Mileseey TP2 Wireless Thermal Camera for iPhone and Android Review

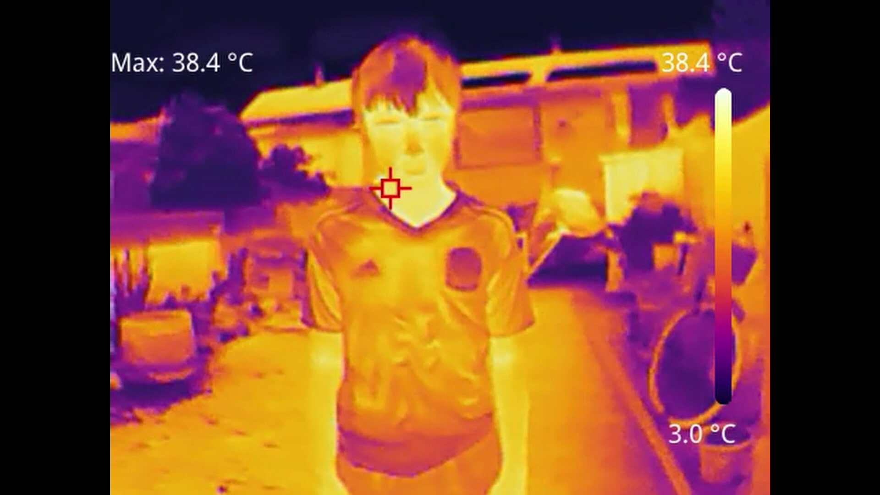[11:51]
On screen: max 38.4°C, scale top 38.4°C, scale bottom 3.0°C
Just a quick look at it in a couple of different modes.
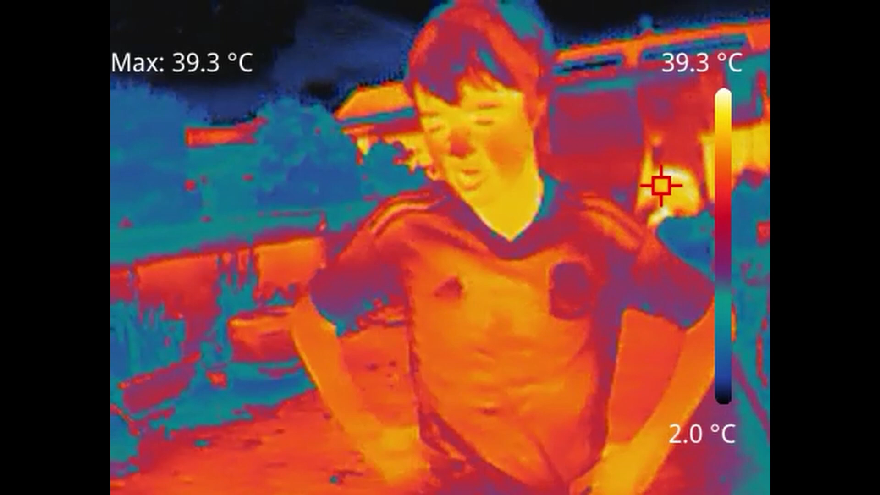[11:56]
On screen: max 39.3°C, scale top 39.3°C, scale bottom 2.0°C
At night time, obviously, it's going to be a lot better at looking at people, but again, the way the focus is on this lens is not for long focal length views.
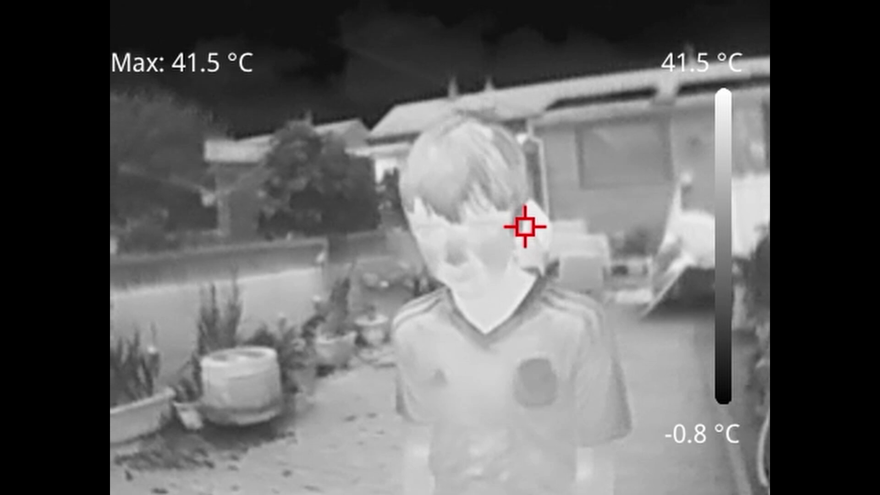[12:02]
On screen: max 41.5°C, scale top 41.5°C, scale bottom -0.8°C
Looking at the dog, you can clearly see him wandering around.
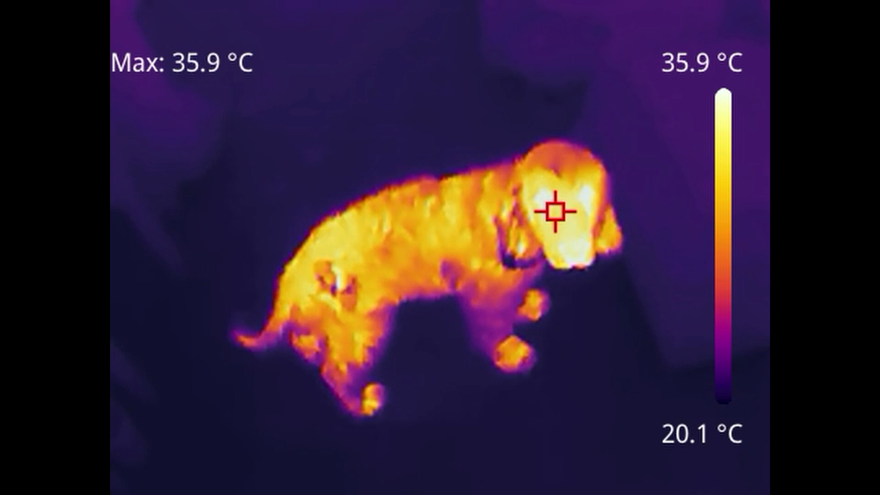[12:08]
On screen: max 35.9°C, scale top 35.9°C, scale bottom 20.1°C
What's always interesting is you can see the heat left on the floor with the paws were.
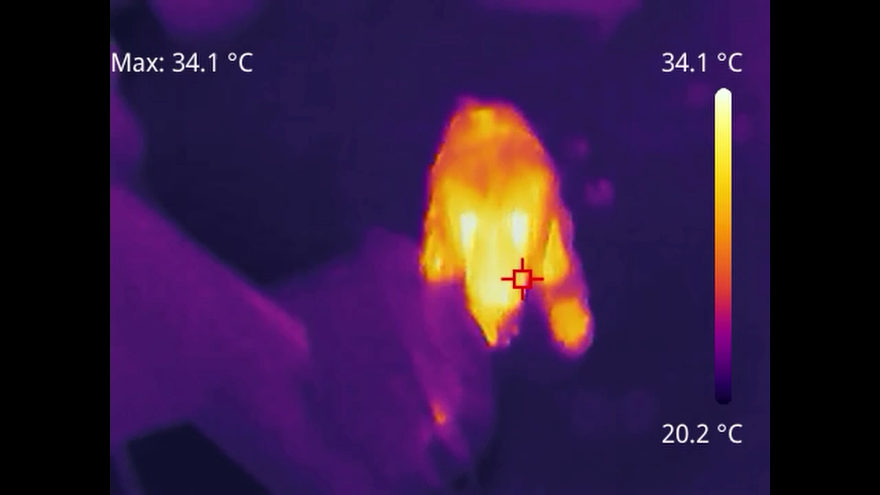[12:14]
On screen: max 34.1°C, scale top 34.1°C, scale bottom 20.2°C
It's amazing the footprint that is left behind thermally, but again, it gives you an indication of the kind of image,
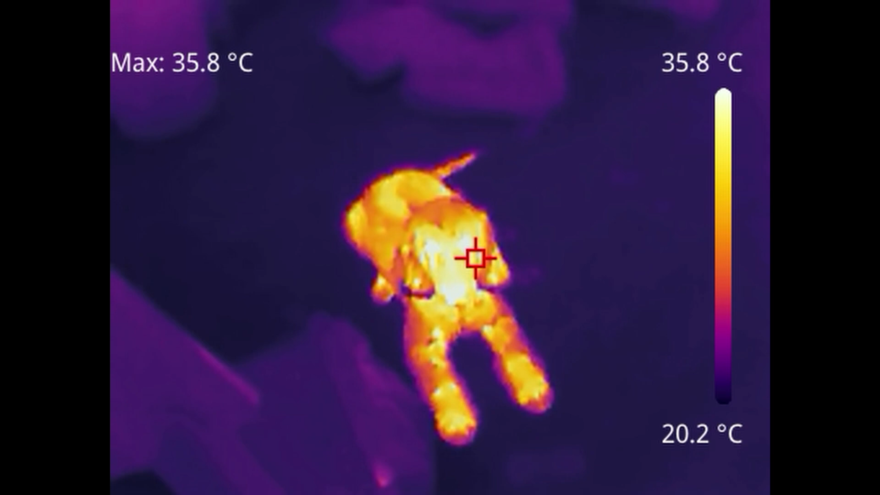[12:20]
On screen: max 35.8°C, scale top 35.8°C, scale bottom 20.2°C
the kind of resolution that you can get. Getting up close, you can see again that focus looks a lot better when you get in nice and close.
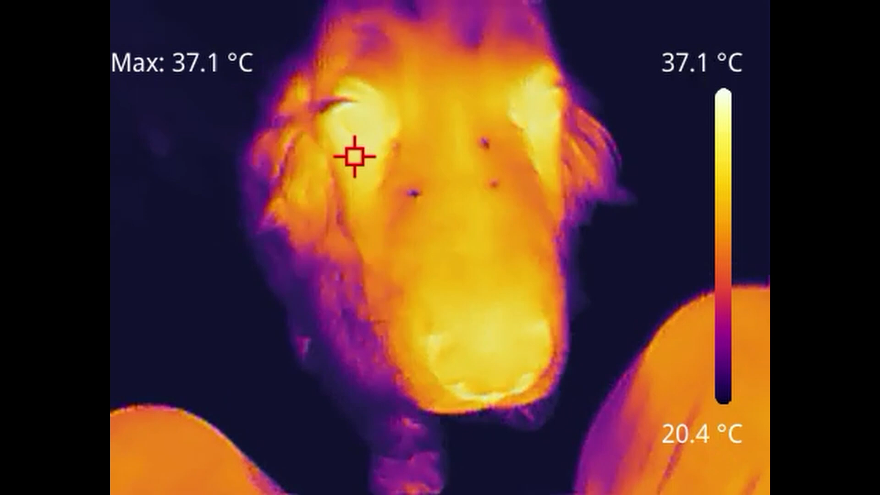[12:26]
On screen: max 37.1°C, scale top 37.1°C, scale bottom 20.4°C
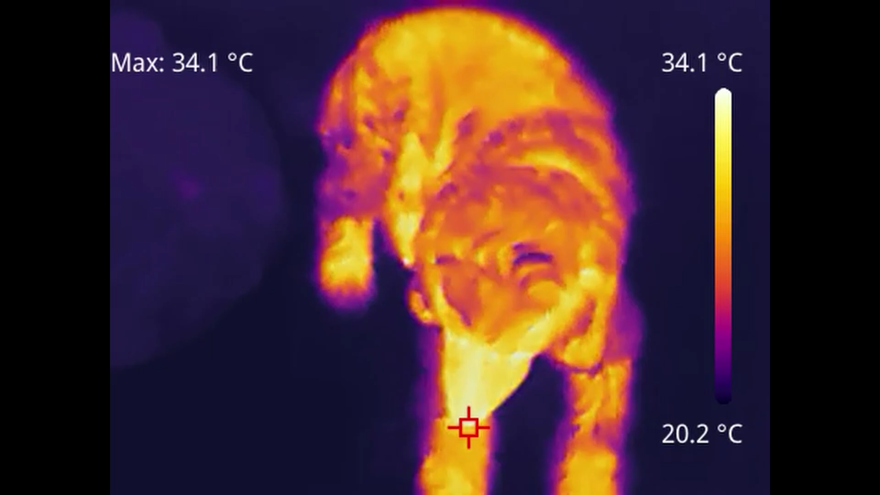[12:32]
On screen: max 34.1°C, scale top 34.1°C, scale bottom 20.2°C
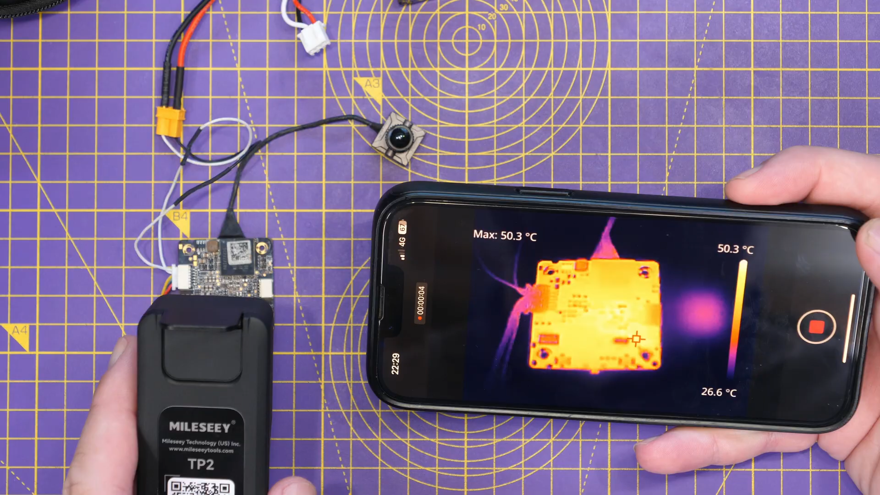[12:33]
On screen: max 50.3°C, scale top 50.3°C, scale bottom 26.6°C
Now, taking a look at this PCB here, it'll give you an indication of what it's like for board repair. Because this doesn't have the manual focus, it is going to be limited. That isn't to say that you can't get in close, so if I just come out,
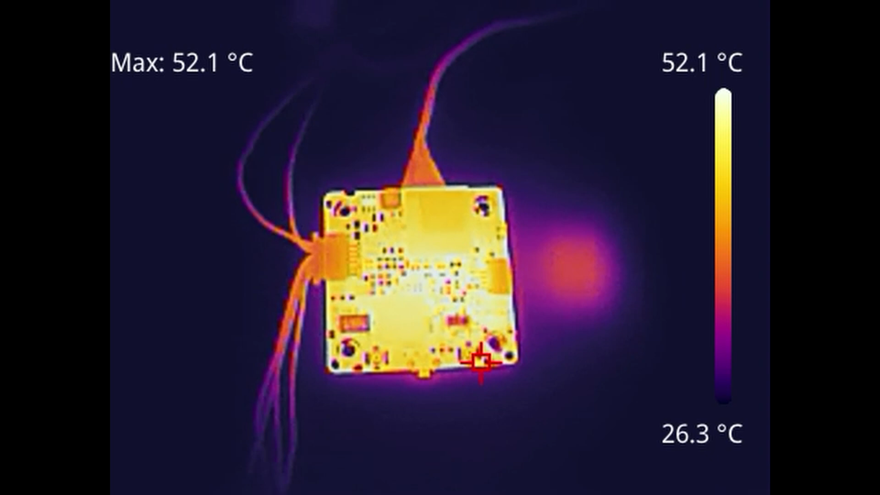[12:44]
On screen: max 52.1°C, scale top 52.1°C, scale bottom 26.3°C
it gives you an indication of the kind of view that you get, and if I then go in closer,
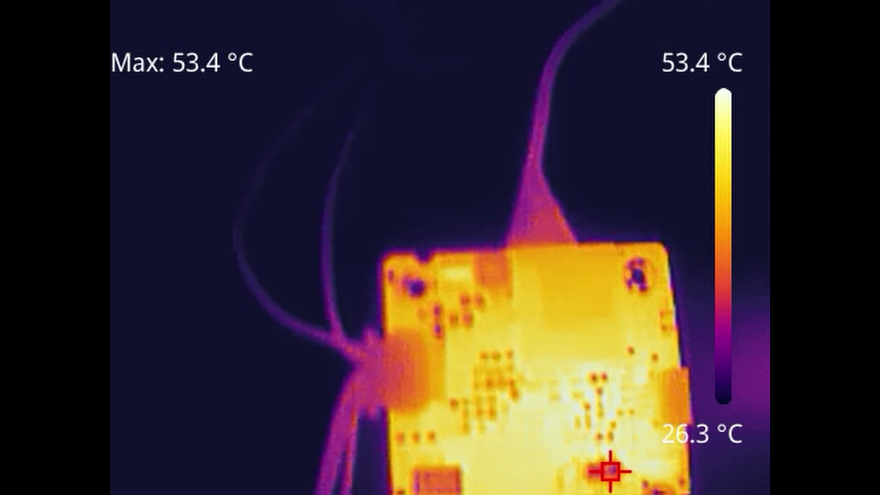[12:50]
On screen: max 53.4°C, scale top 53.4°C, scale bottom 26.3°C
you can then start to see things blur up very quickly. It certainly could be used to indicate areas of heat.
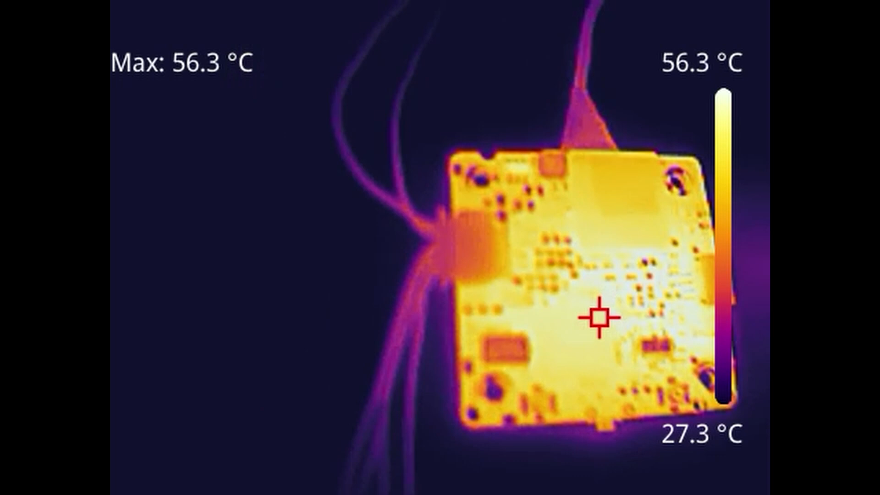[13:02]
On screen: max 56.3°C, scale top 56.3°C, scale bottom 27.3°C
So, if we just flip this board over, so we can have a look on the other side, this will give us a view there of what it's like. So, we can see that IC there is getting hot, but on this camera, it just doesn't have the resolution at this distance to be able to pinpoint that exactly. And if we wanted to get in closer, you can see everything just gets very, very bleary.
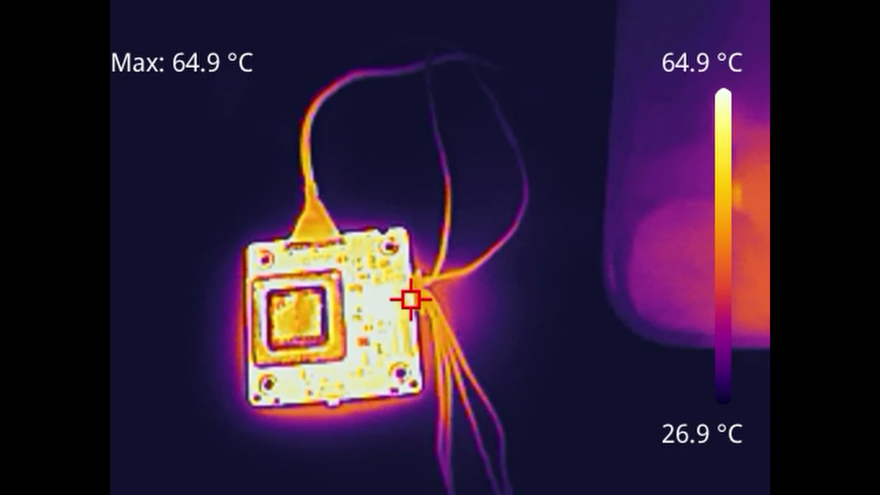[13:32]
On screen: max 64.9°C, scale top 64.9°C, scale bottom 26.9°C
What you can't absolutely do is see that there is heat. It's just not going to allow us to pinpoint exactly what it is. Now, something you could use to try and make things a little bit
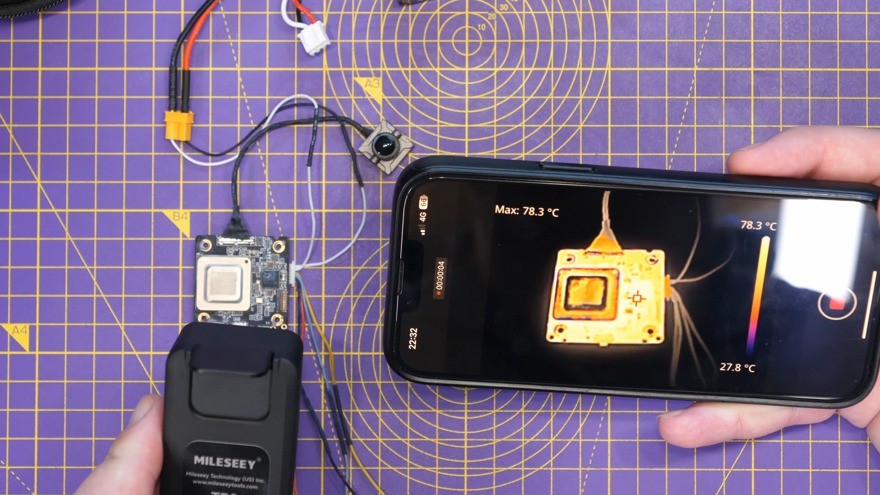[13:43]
On screen: max 78.3°C, scale top 78.3°C, scale bottom 27.8°C
easier to see on a board like this is the isotherm settings. There, you can see I've adjusted it, so the complete background now is showing as black because it's out of the temperature range,
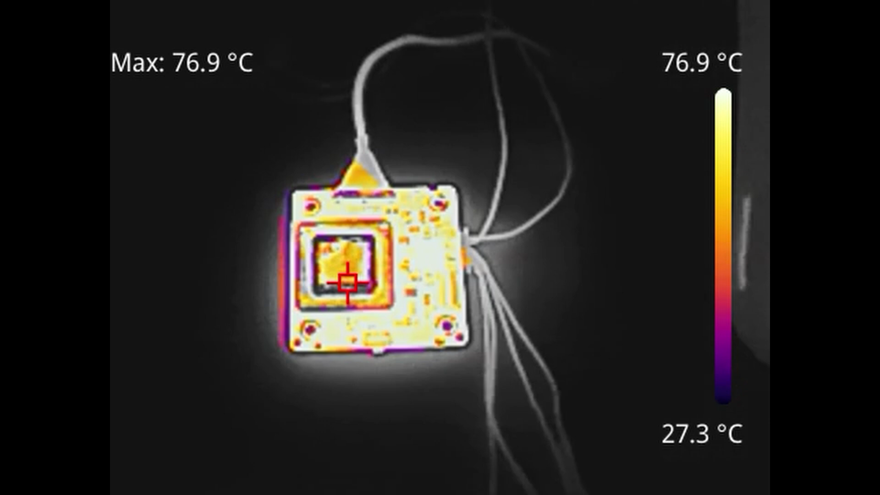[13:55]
On screen: max 76.9°C, scale top 76.9°C, scale bottom 27.3°C
and now it's trying to indicate what is the hottest. Whilst you may not always be able to see what is the hottest, you can put the pinpoint on, which will give you an indication of the hot spot. So, you can see that there that it is bouncing around on that IC
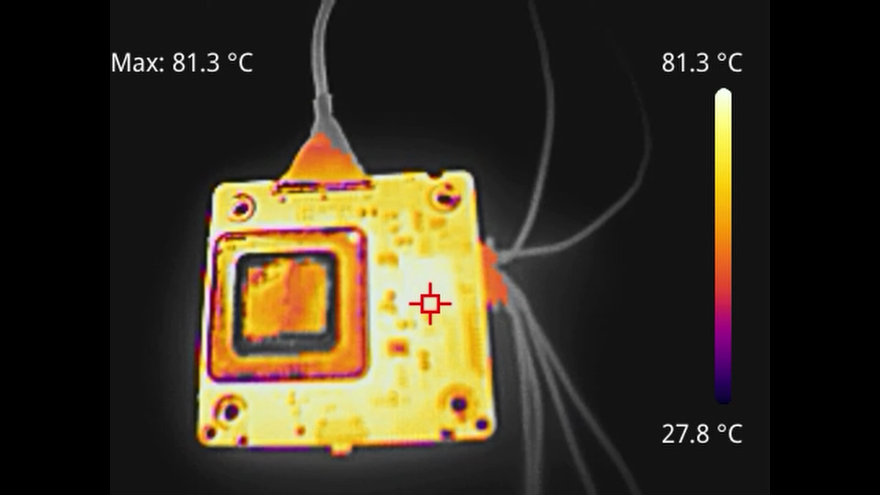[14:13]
On screen: max 81.3°C, scale top 81.3°C, scale bottom 27.8°C
there to tell us that that is the hottest point.
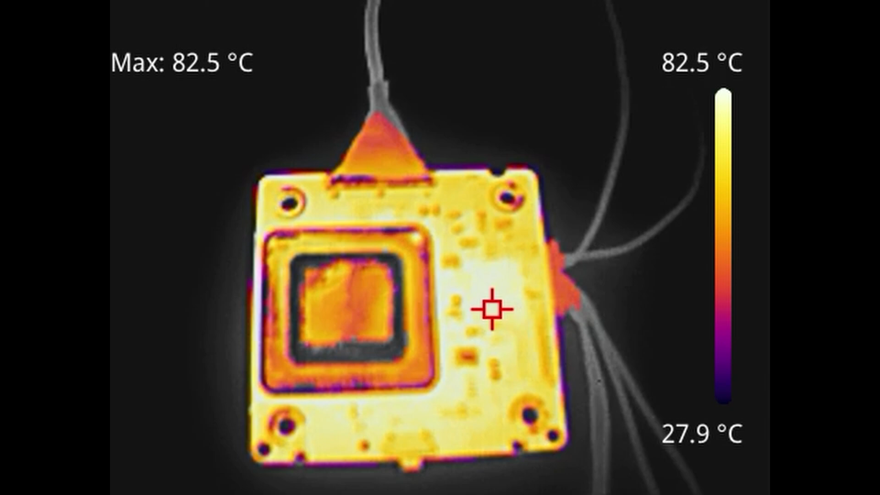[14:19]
On screen: max 82.5°C, scale top 82.5°C, scale bottom 27.9°C
But again, it's going to be hard on this to pinpoint very specific components unless they are of a size of things like this IC here.